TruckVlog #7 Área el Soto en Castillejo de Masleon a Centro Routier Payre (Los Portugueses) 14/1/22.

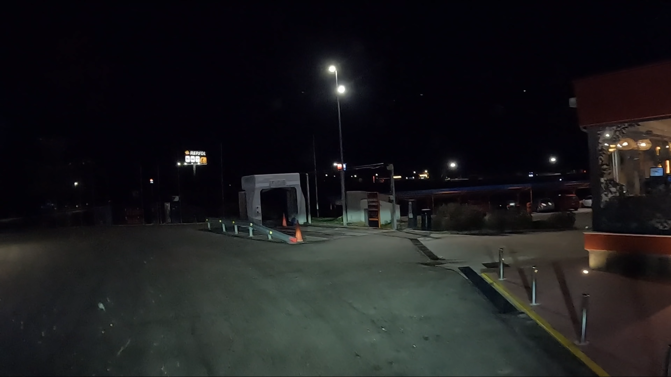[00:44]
Y estaba ese huequillo ahí, digo, ¿para qué voy a andar metiéndome entre de camiones? Me coloco aquí.
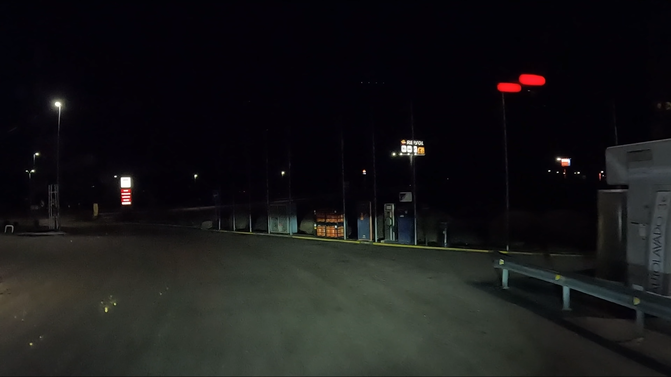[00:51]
Y ahí me he puesto. A la espalda de la gasolinera.
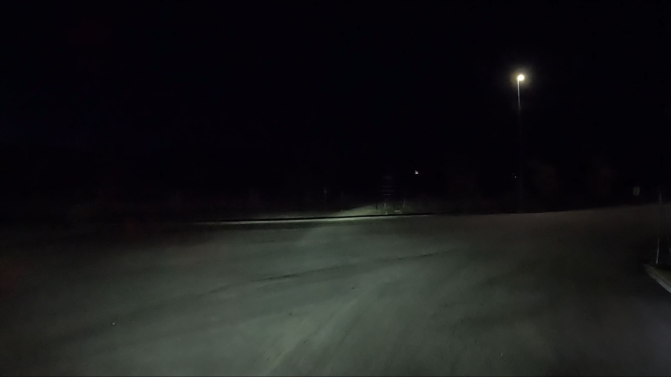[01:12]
La verdad es que se hace rápido. Y ha salido uno de una hora, casi dos horas. Y otro de una hora y media, una hora y veinte, por ahí. No está mal. Va a ser el primer día. Bueno, por temperatura, menos 3 graditos. Menos 3. Los cielos despejados es lo que tiene.
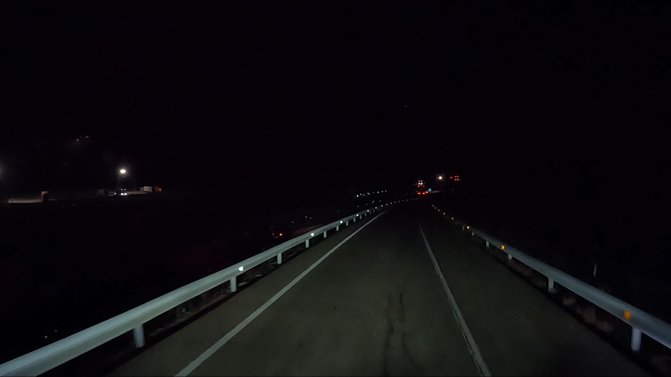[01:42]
Que cae a temperatura tela. Bueno, pues lo dicho, estamos en la A1, dirección Burgos. Estamos a 130 kilómetros de Burgos. Una hora y media. Hoy rápido nos vamos a plantar en San Román de San Millán.
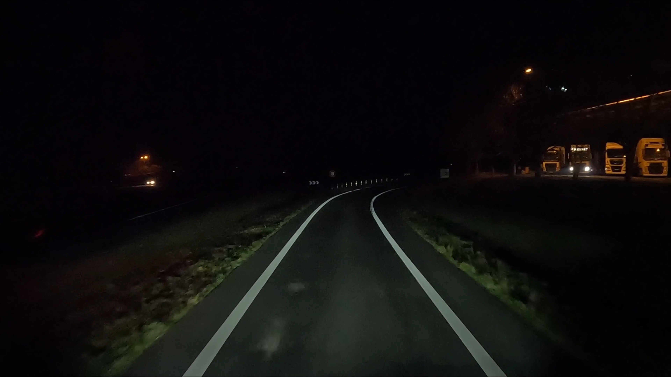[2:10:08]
Mal aparcado, bueno, mal aparcado, que no habrá hueco. Recalculando el recorrido. Aquí hay otro, uno del pozo, entrando, ¿no? Bueno, aquí vienen en fila uno detrás de otro, ¿no? Bueno, ¿de dónde salen toda esta gente? Irán al de enfrente.
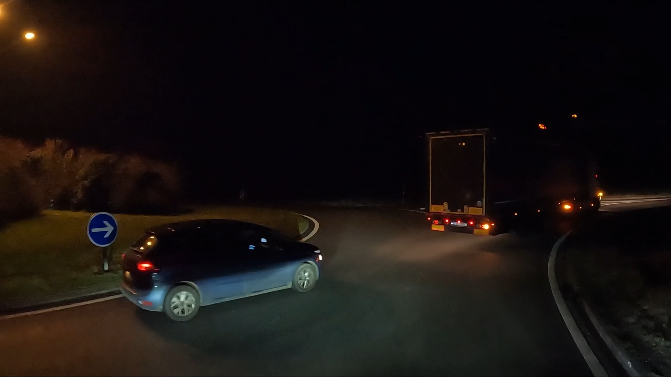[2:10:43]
Bueno, pues hemos entrado tres o cuatro del tirón ahí, no veas tú. Esto tiene que estar fino filipino, por no decir otra cosa.
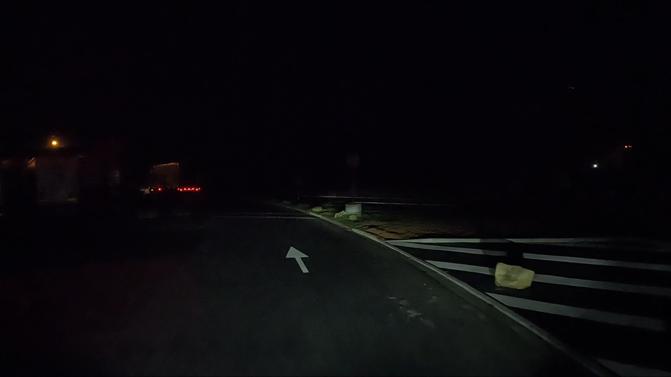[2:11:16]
¿Cómo lo veis vosotros? ¿Tendremos suerte? Vamos a probar por aquí. Todo el mundo ha tirado para arriba. ¿Por qué? Vamos a tirar nosotros por aquí.
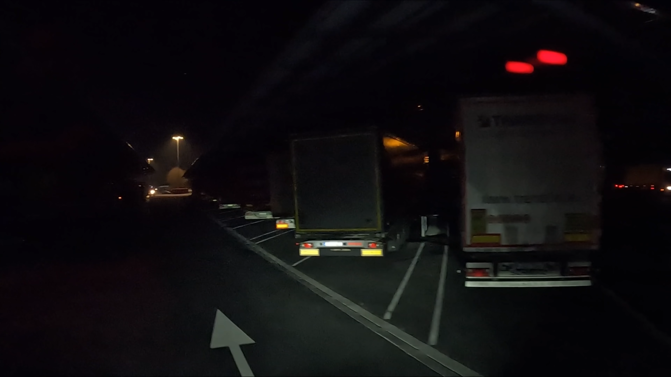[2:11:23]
Recalculando el recorrido. Muy bien, recalcula, hija.
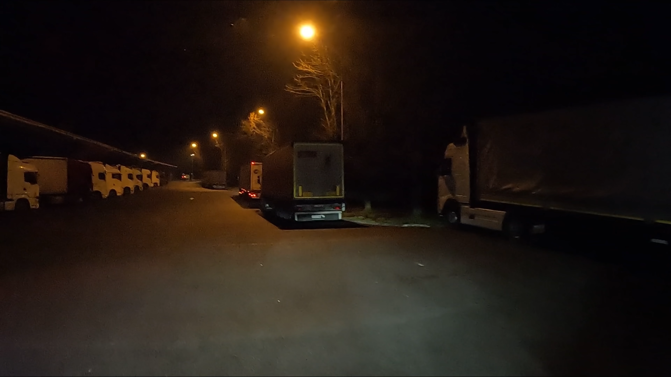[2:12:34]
Yo creo que en los peñascos eso también podría aparcar yo. Bueno, pues ya veis cómo está esto, ¿no? Frigorífico, frigorífico. Y aquí va a entrar otro. Ahí hay uno. Este es el mío. ¿No?
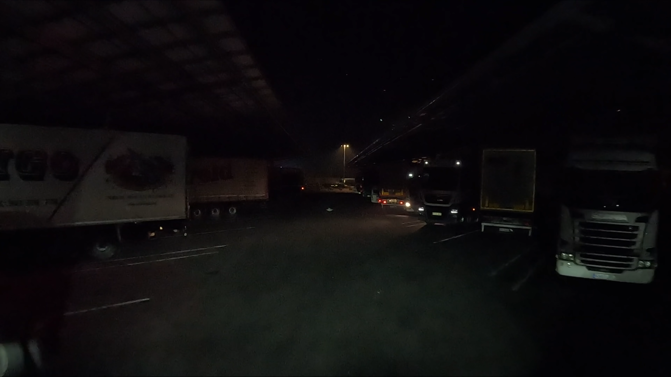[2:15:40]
De momento, en un momentillo he visto un montón de huecos, ¿ah? Me he metido en el sentido contrario. Y aquí hay otro. En un momentillo me he metido...